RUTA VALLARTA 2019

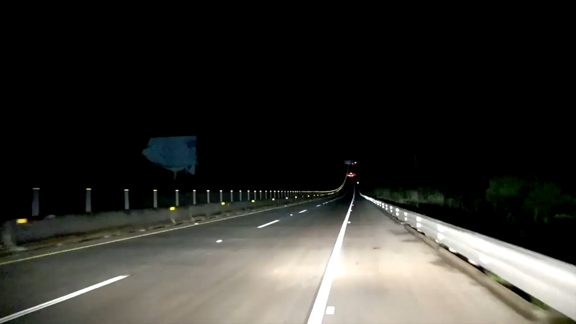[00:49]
Hicimos un pequeño cambio que sí viene marcado en la ruta,
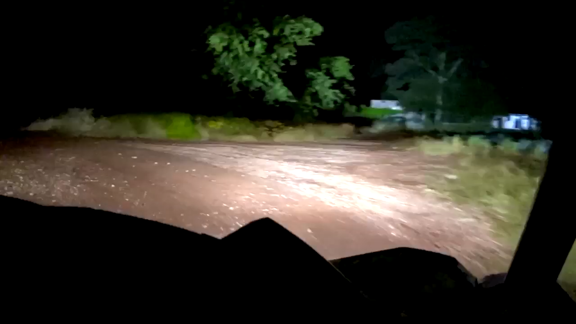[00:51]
pero en donde ya entramos en lo que es la parte nueva, no está ni siquiera pisado.
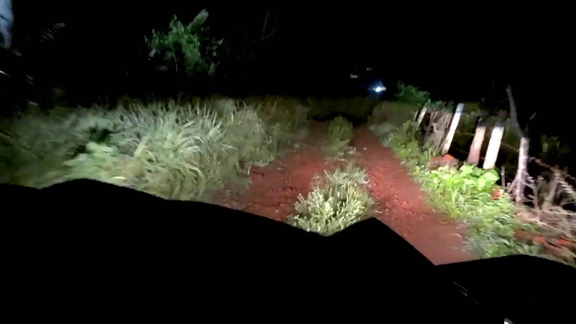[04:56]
y un tramo nuevo aquí saliendo que es prácticamente abrir camino y pues los que vemos adelante lo vamos a disfrutar más, ¿no?